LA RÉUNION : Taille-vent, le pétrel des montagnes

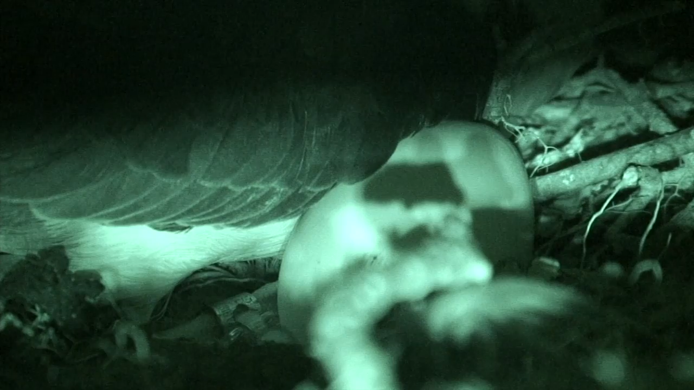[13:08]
Mais c'est aussi la nuit que les prédateurs s'activent, et les œufs laissés seuls n'auront aucune chance.
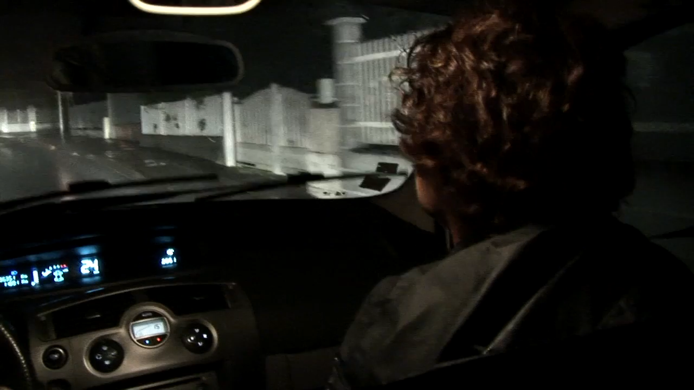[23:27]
Ouais. Là il y a beaucoup de lumière, peut-être.